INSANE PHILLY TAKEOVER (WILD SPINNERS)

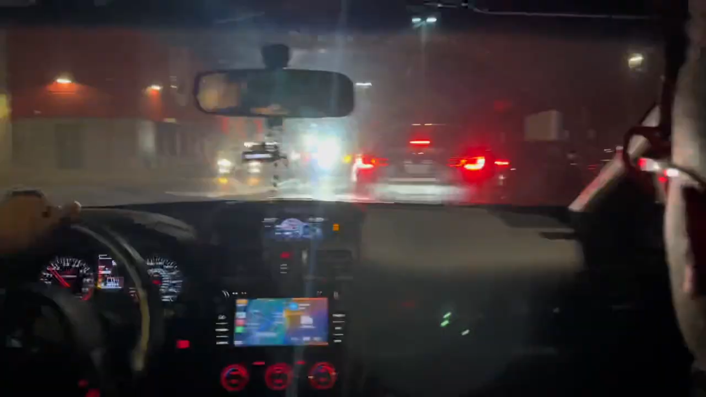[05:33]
Look at that. The only thing that's illegal is my residency, because I don't have one. All right. Look at that. Bright ass light.